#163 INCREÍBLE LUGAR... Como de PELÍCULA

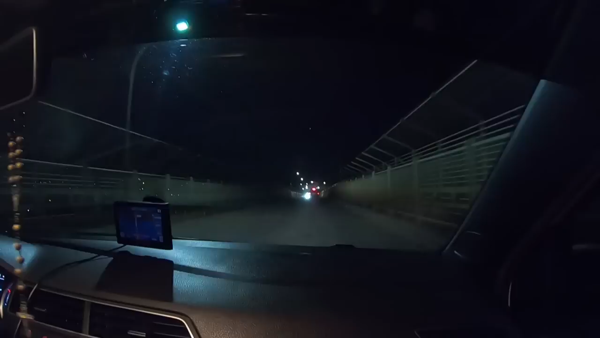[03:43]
Ok, aquí estamos yendo ya por el puente de la amistad, que así se le denomina este puente que conecta a Paraguay con Brasil. Vamos a hacer ingreso a Brasil en 3, 2, 1. Bienvenidos a tierras brasileras. Bueno, va a ser un pedacito como les digo.
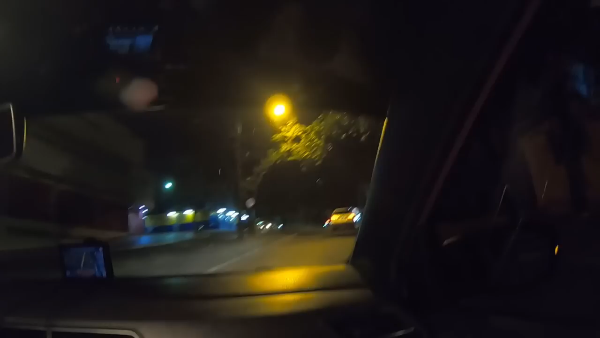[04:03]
Y ya nos estamos dirigiendo entonces a la frontera con Argentina. Y a ver si normal podemos entrar con la cédula. ¿Será o no será?
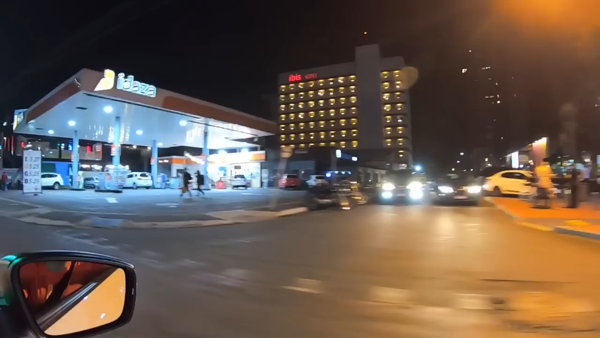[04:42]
A ver qué leemos por aquí así raro. Ibiza, no, Deck Back, nada, eso es puro, así.
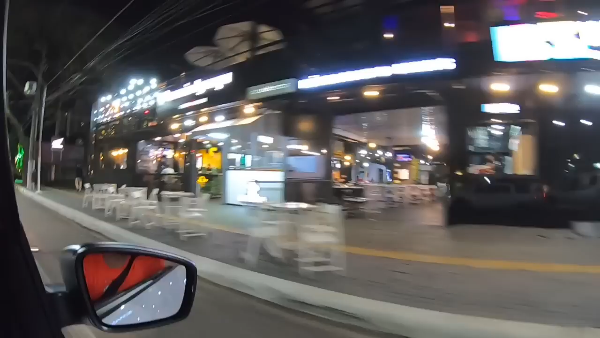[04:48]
Paseo Iguazú. Ah, onda, eso sí no.
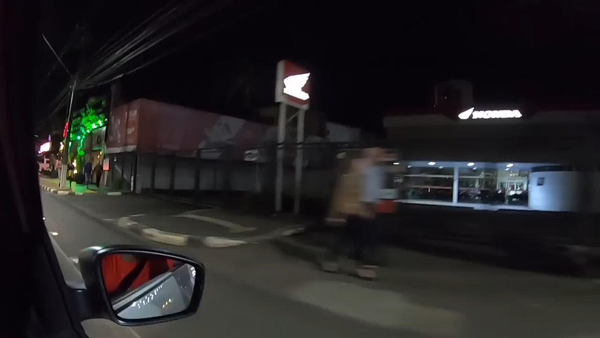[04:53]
Atitude tem no, no, bueno, yo no sé nada de portugués.
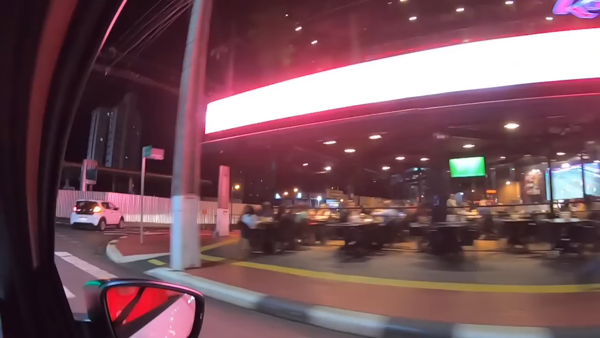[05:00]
¡Qué locura! Publicidades. McDonald's por allá, allá, y dice, no, eso está en inglés. Bizao VIP. Bueno, ahí conocemos un poquito de Brasil, entonces eso es como que una farmacia.
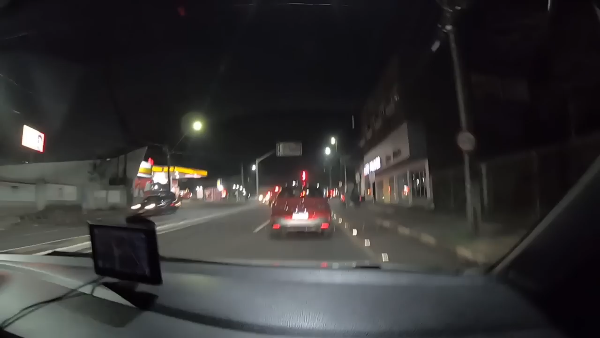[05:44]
Bueno, de hecho, estamos viniendo a Argentina. Y vale, póngale cuidado, pues, a ese enredo. Venimos de Paraguay y estamos yendo a Argentina para visitar las cataratas del Iguazú, lado brasilero. ¿Cómo la ven? Qué enredo. El que me entendió, que me explique. Bueno, aquí ya nos estamos acercando a la aduana brasilera. Ah, bueno, la salida se debería ser normal, ¿no?
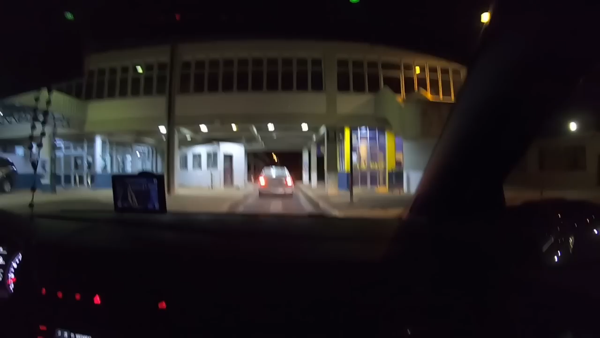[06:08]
Porque no registramos ingreso, entonces pues salida tampoco sería necesario, creo.
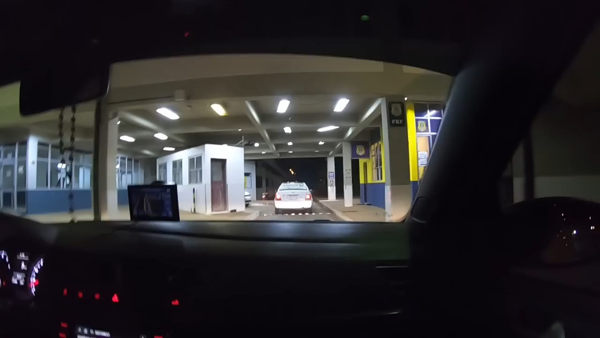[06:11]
Bueno, vamos a ver. Bueno, sí, efectivamente, para salir de Brasil, ningún problema. Aquí estamos justo entrando
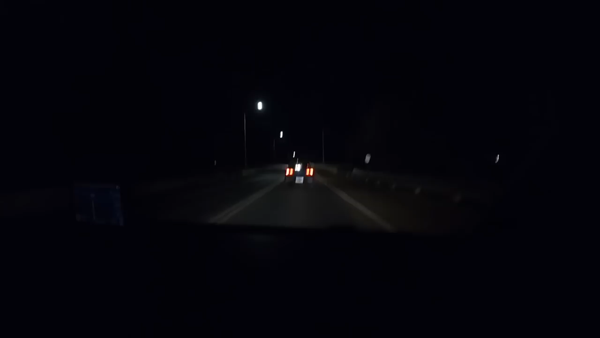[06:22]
en el puente que separa a Brasil de Argentina. En pocos minutitos en Argentina, o sea, en 3, 2, 1. Bienvenidos a Argentina. Bueno, no hemos pasado la aduana, pero aquí estamos haciendo una fila para entrar. Esto es normal. ¿Cuánto suele tardar más o menos? ¿Cuánto crees? Sí, más o menos 40, 50 minutos de donde estamos ahora.
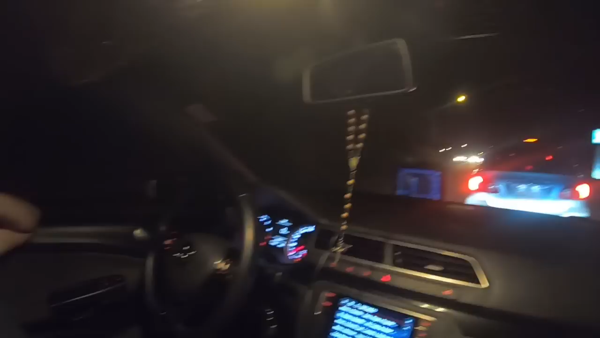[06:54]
Bueno, a esperar entonces. Bueno, allá al fondo ya tenemos el letrero de bienvenidos a la República Argentina. Y yo creí que eso era una sola fila, pero no.